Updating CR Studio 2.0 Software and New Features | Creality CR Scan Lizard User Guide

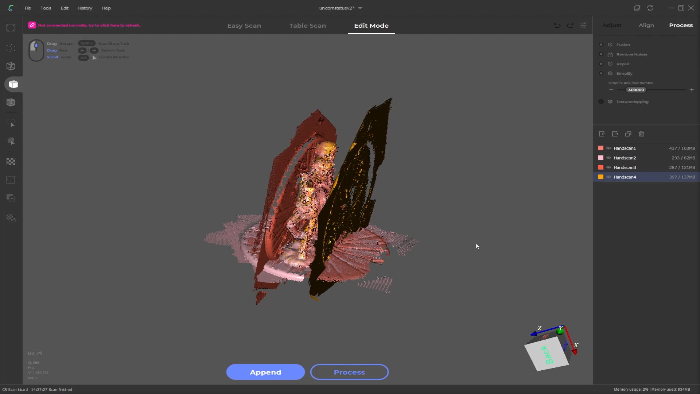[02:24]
First off they finally added an undo function. For example if I hold down control and make a selection with the left mouse button over the mesh. Click on delete to delete part of the mesh. I can then push control Z to undo that action and bring back the deleted part.
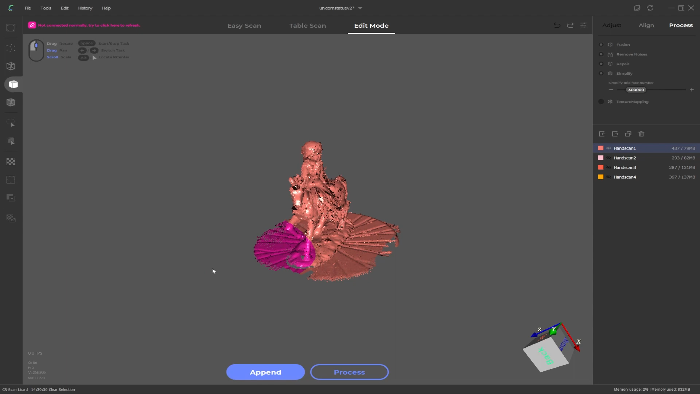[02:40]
But there is a bit of a history as well so I could do that and delete a couple of parts, do undo once, do undo again, bring those two parts back. This doesn't cover every function though. So if I delete one of these scan layers and try and undo that nothing happens. It seems confined to actions taking place on the mesh data itself like deleting and moving and rotating etc.
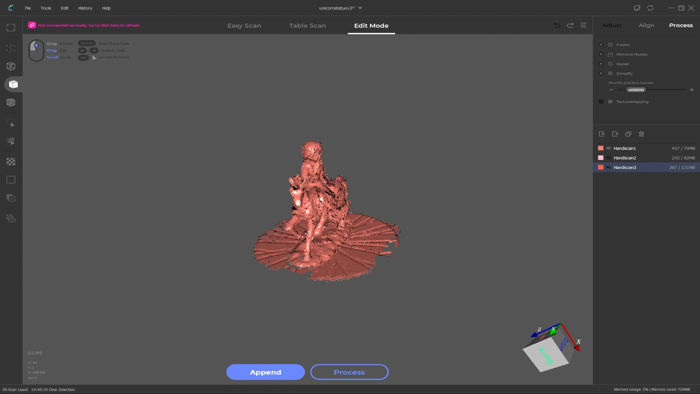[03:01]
And it does seem a little buggy too. For example if we enable the move transform and then move this layer by holding alt and rotating it and then alt and middle mouse move out of the way. You would assume that if I undo it should go back and then rotate back with two steps.
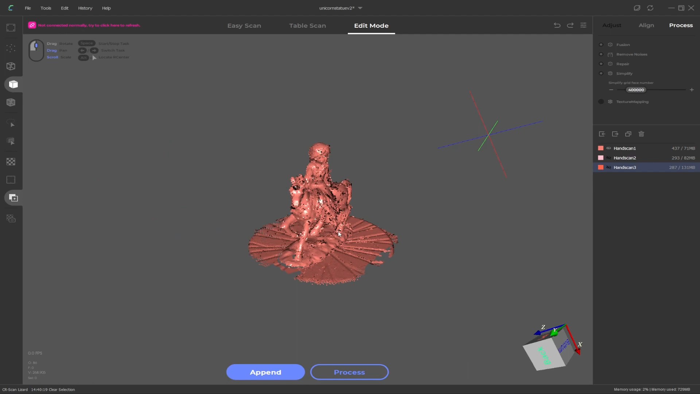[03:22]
If we do that it seems to rotate and move in one step and then if I do another undo it seems to rotate it in a different position. So there is some bugginess to the history of the undo function. My advice is to continue to save as often as you can and only use undo where you really need to and probably mostly when you're just deleting parts of the mesh. The undo function also doesn't have a history of steps once you save and close a project and then reopen it. So if I was to delete part of this mesh, save it,
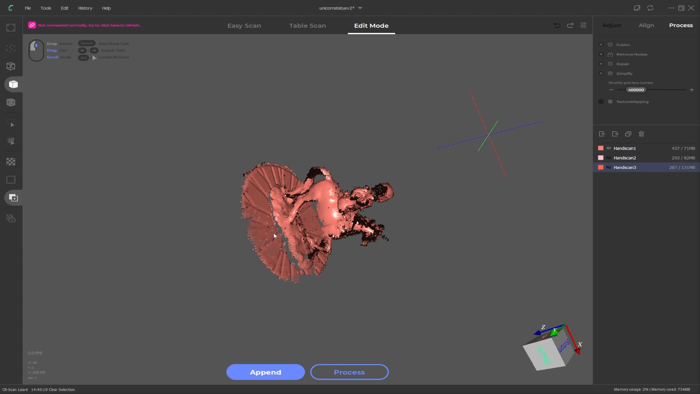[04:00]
close the project and reopen it and try and undo that step it wouldn't undo that deleted mesh that I deleted away from it. I'm going to reopen our statue and we're not going to make any saves.
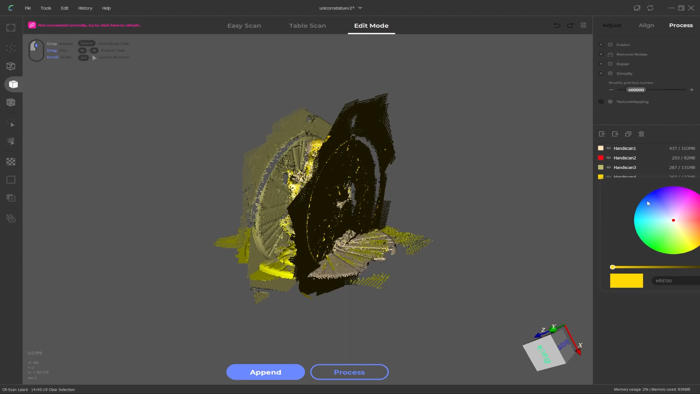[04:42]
So it's still quite difficult to tell which one's which. If I click on the color swatch for that layer, I can then change this to like a red, close that one, make this one a blue and maybe make this one a pink.
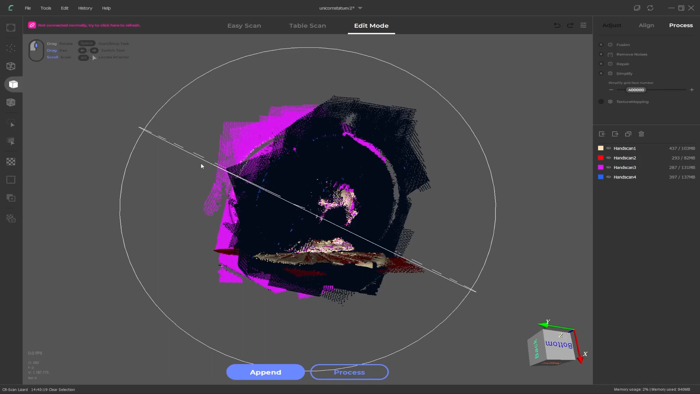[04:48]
And once I move or rotate this scene around a bit, they should all update and change the colors that I've set to them.
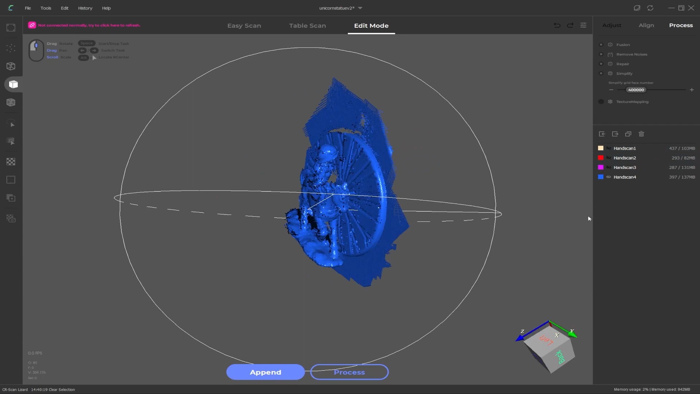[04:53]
So this makes it much easier when we go to align different layers.
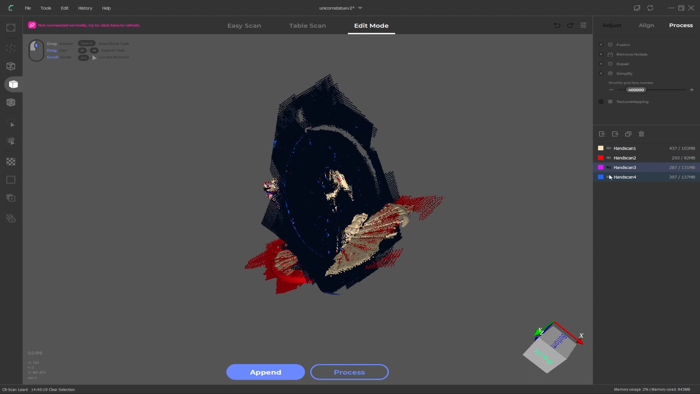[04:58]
Um, whereas before they're all the same color and it was quite hard to tell if you had moved layer one or layer two, but now you can easily identify them using the colors. Another change, which I'm not sure why they've done this, but previously we had edit mode, table scan mode and hand mode, uh, for some reason, hand scanning has been changed to easy scan.
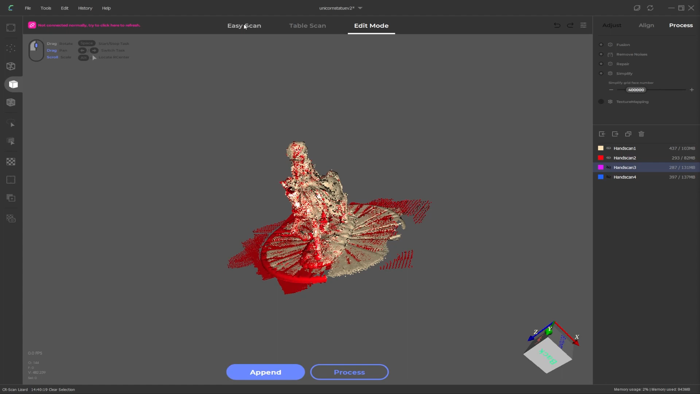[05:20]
I'm not sure why that is, uh, it still is a hand scanning procedure.